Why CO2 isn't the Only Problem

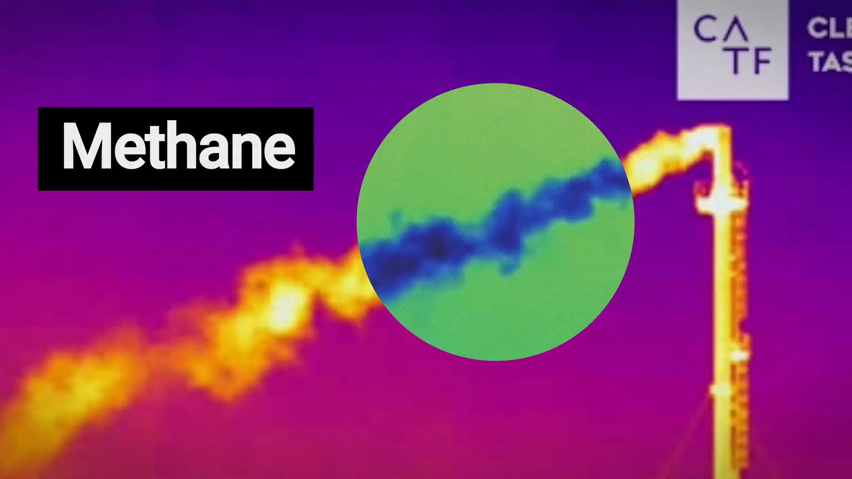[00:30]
That smoke is methane, a powerful greenhouse gas, and it's a problem. Looking at other industrial sites all across Europe reveals the same thing.
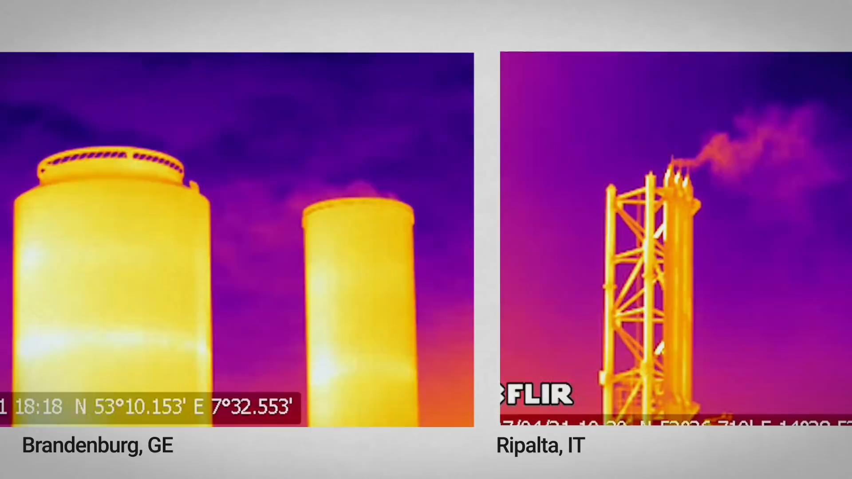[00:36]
Invisible smoke coming out of buildings, pipelines and tanks.
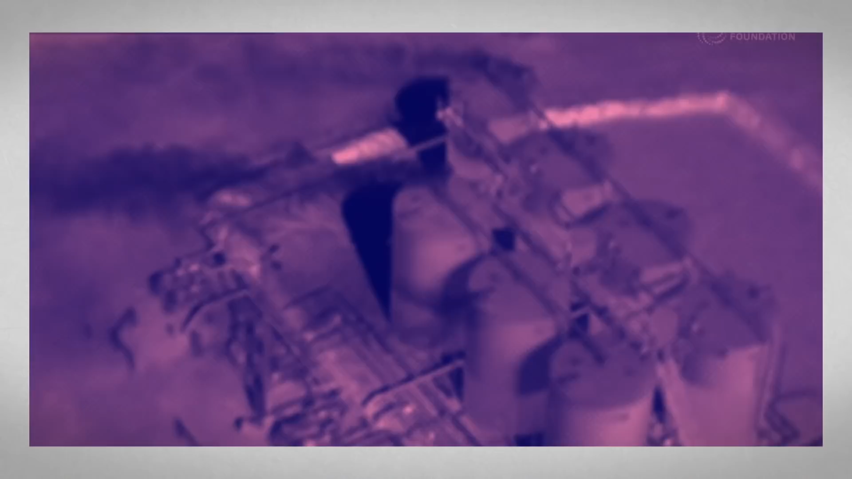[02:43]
The challenge with methane emissions is that while some of the leaks are accidental with outdated infrastructure, others are a result of companies venting natural gas intentionally.